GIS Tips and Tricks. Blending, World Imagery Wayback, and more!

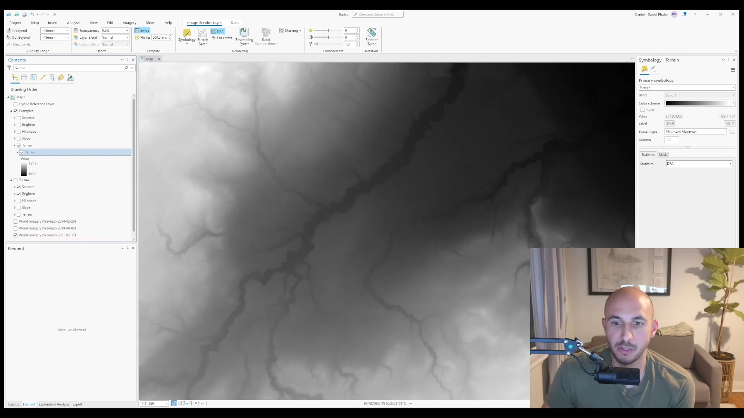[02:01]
If I turn on this digital elevation model, you'll notice I have a color scheme with white in the higher areas and grays and blacks in the lower areas. If I turn that layer off, switch layer blend to overlay, and set the transparency to 60%, when I turn it on, it'll brighten the high areas and darken the low areas.
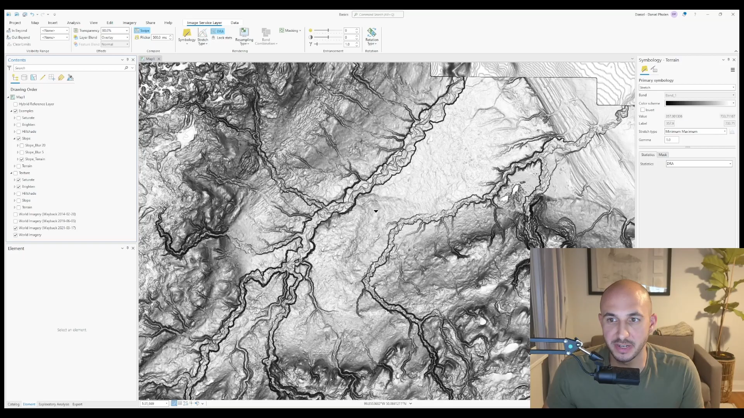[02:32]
If I apply a layer blend of soft light, I'll get something like this, which I'll soften by increasing the transparency.
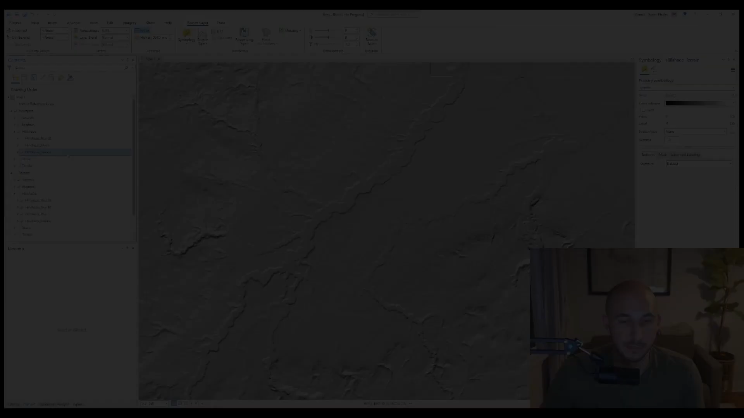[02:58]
Lastly, I used the raster tool of hillshade.
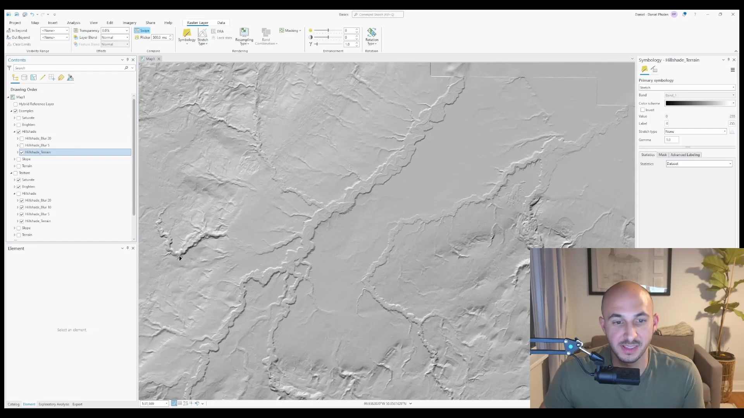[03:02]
This effect darkens one side of a slope, while lightening the other side of the slope. Using a mixture of overlay and soft light, the hillshade looks like this.